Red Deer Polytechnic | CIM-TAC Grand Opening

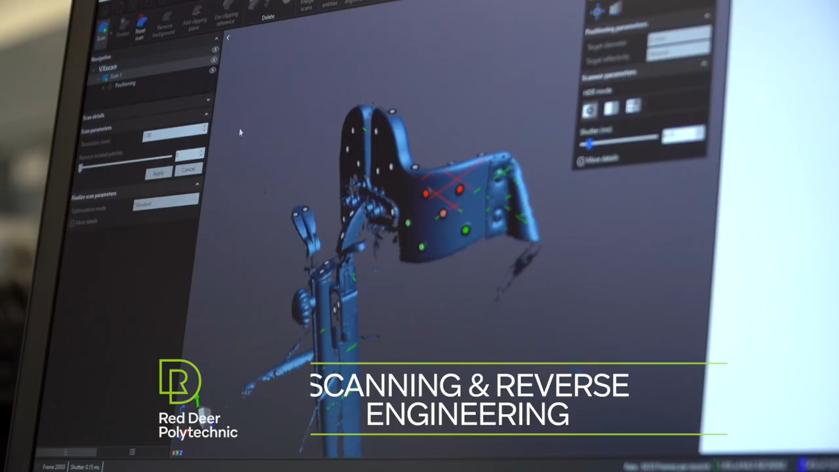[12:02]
As part of our reverse engineering capabilities, we're able to scan a component using their handy scan to be able to get a cloud surface of that component.
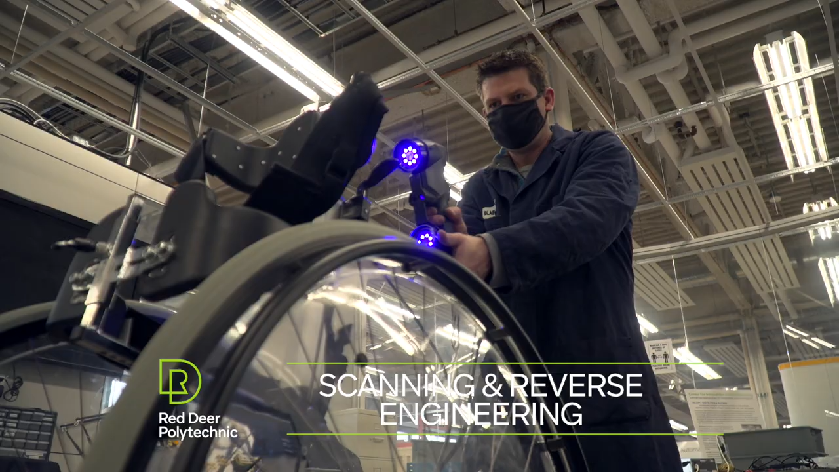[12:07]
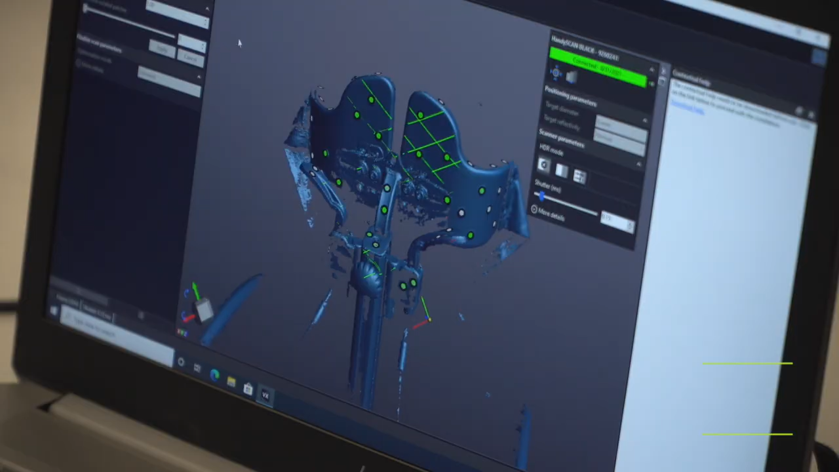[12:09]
Following that, we'll use a number of software programs to be able to turn that
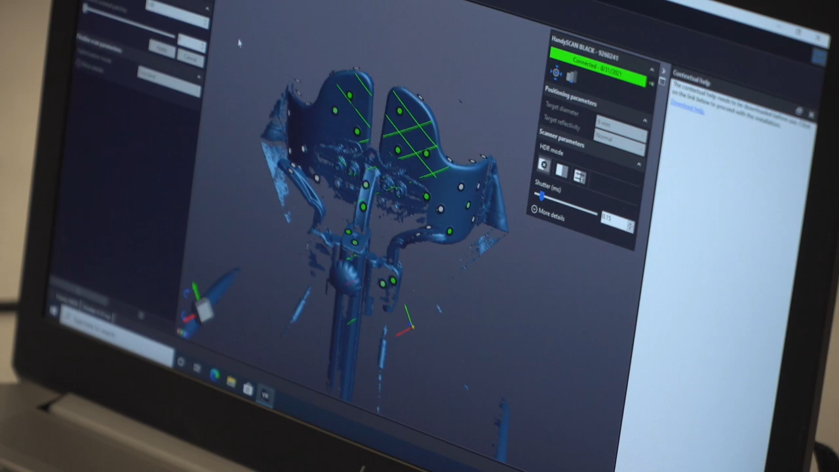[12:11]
into a computer aided drawing so that we can manipulate and change design as necessary.